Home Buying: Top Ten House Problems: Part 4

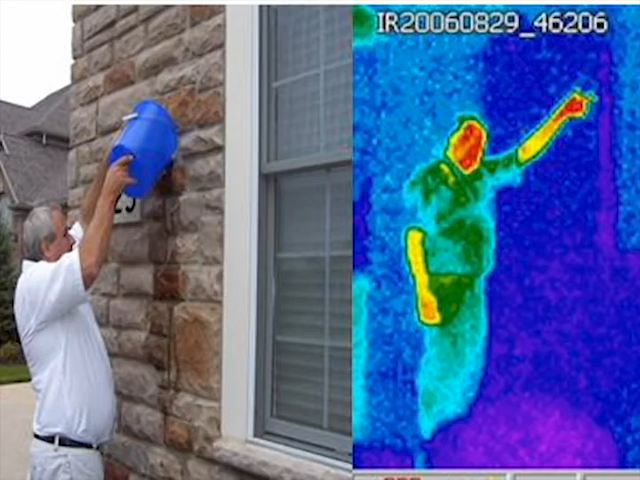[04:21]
stone sucked it all and you can see the infrared thermal image where it's darker blue that's two good two and a half gallons of water and then they let me cut a hole in the garage wall and I remove the drywall and
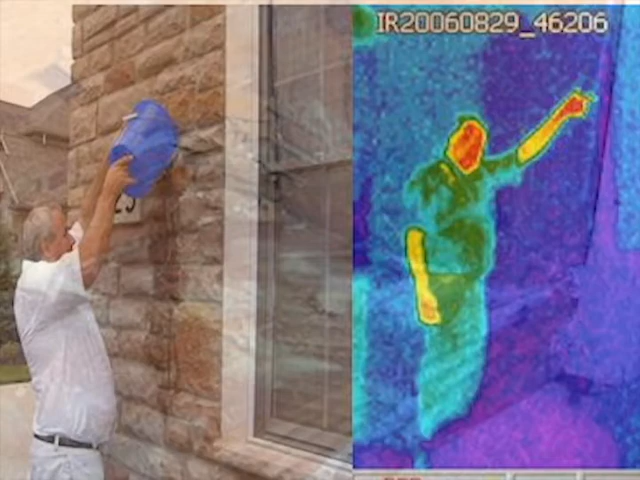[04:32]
you can see how the water is just dripping off the staples and so this is happening all over the house and that's all because the culture stone was